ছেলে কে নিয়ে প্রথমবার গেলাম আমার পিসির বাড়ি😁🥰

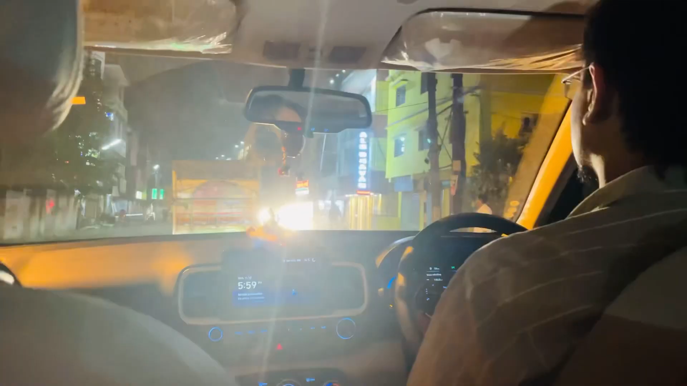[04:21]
গাইজ আমরা 6টা বাজিয়ে দিয়েছি, বারাসাত দিয়ে এখনো বেরোতে পারিনি, জ্যামে পড়ে গেছি,
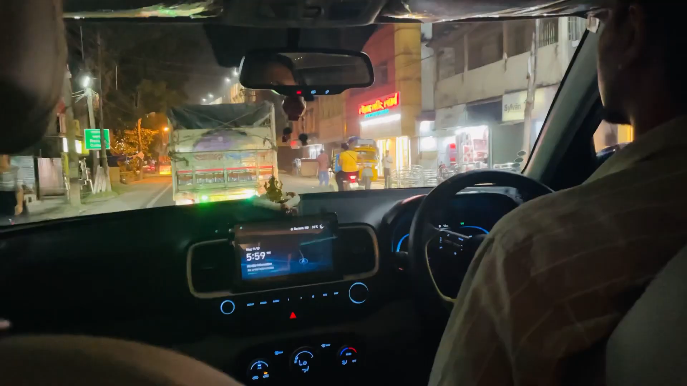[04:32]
আর আমার মানু তো একদম থাকতে চাইছে না, ও একদম থাকতে চায় না গাইতে, ও চলো বাবা বাবা না না না না না না, আর কোনো দিক থেকে লাইটটা ভালোও আসছে না,
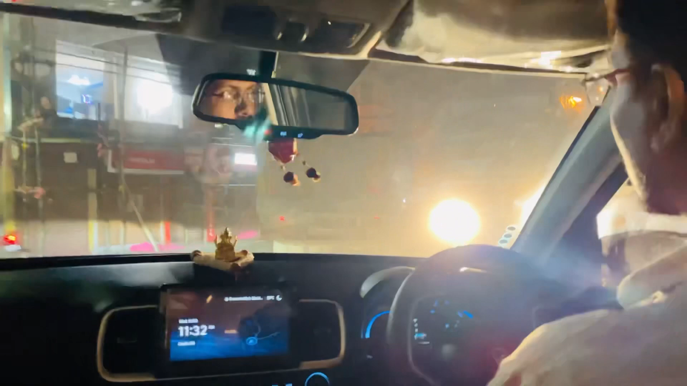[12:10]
প্রচুর জ্যাম, বড় বড় লরি বাস।
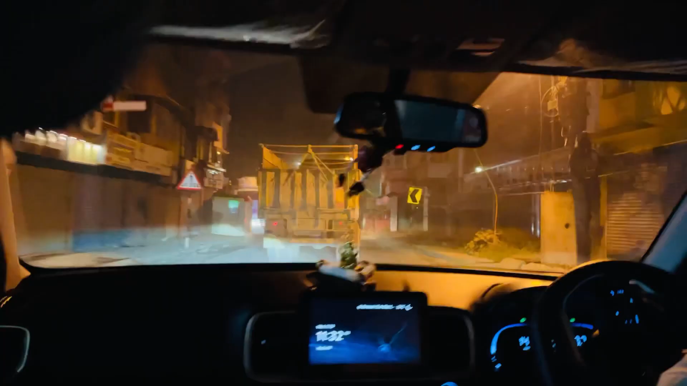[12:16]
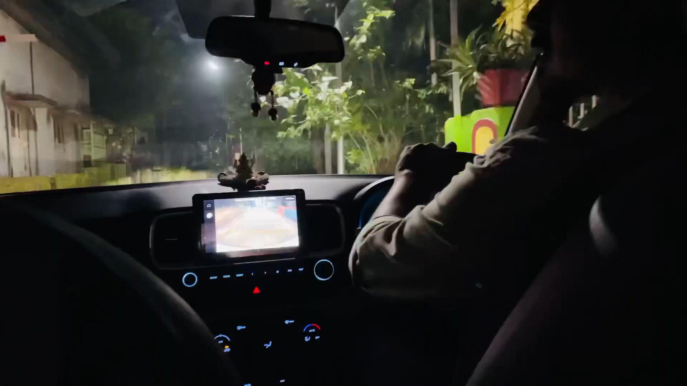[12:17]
আমরা ফাইনালি পৌঁছে গেছি, জাস্ট বাড়ির গুলিতেই ঢুকছি।